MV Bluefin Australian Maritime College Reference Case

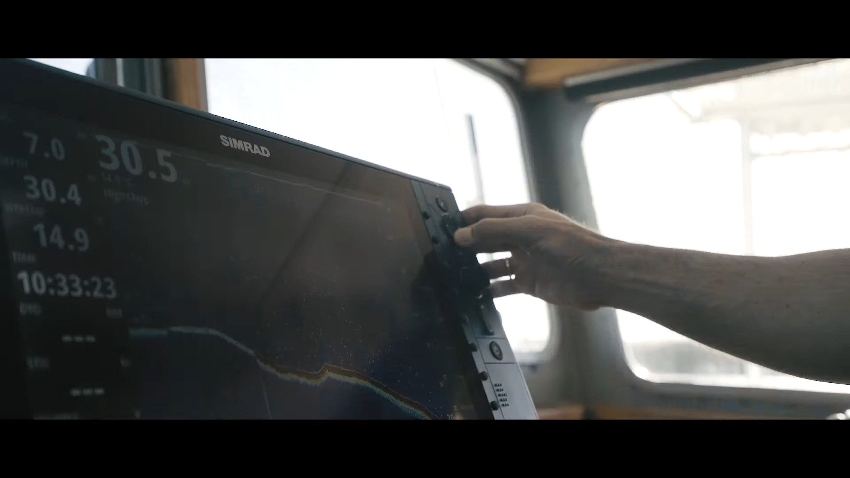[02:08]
It's a suite of Simrad products.
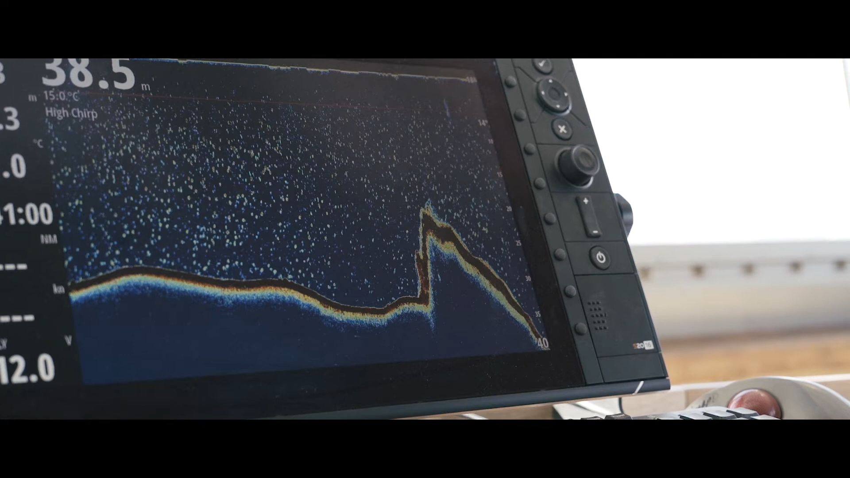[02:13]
On screen: depth 38.5 m, water 15.0°C
We have the S-2016 echo sounder system. We've got the new Argus multifunction radar system.
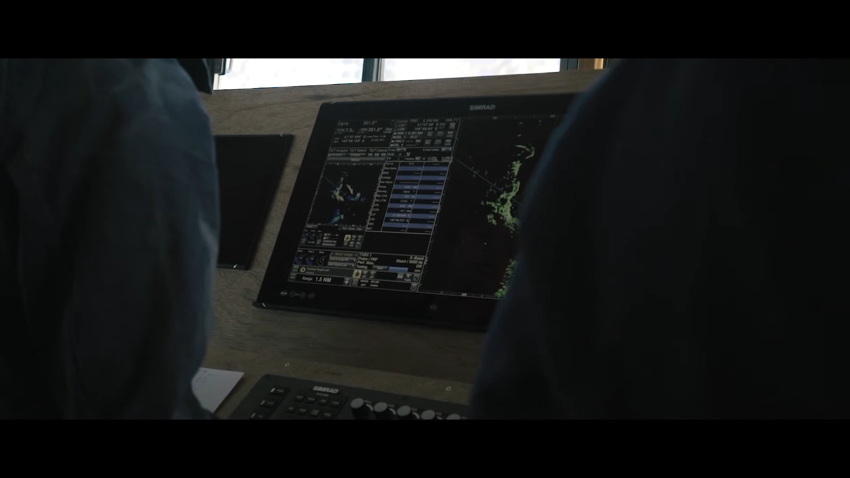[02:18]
We also have the autopilot.
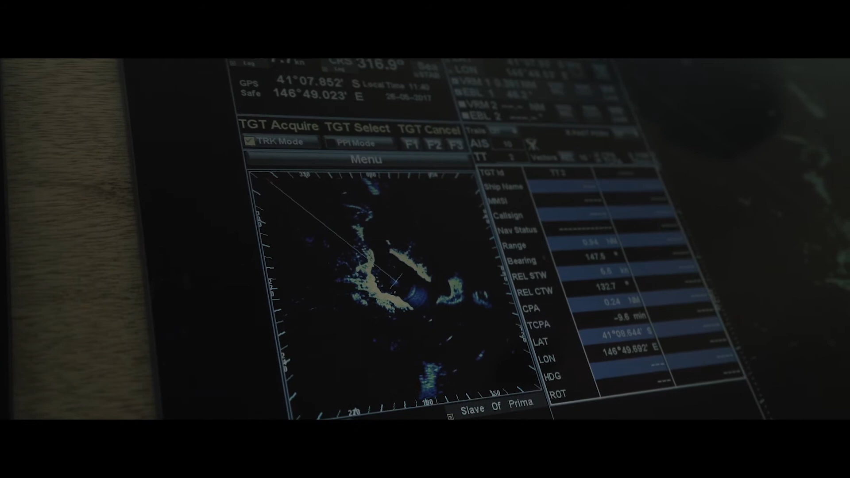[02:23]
Integrated with that is the HS-80, which is the electronic compass.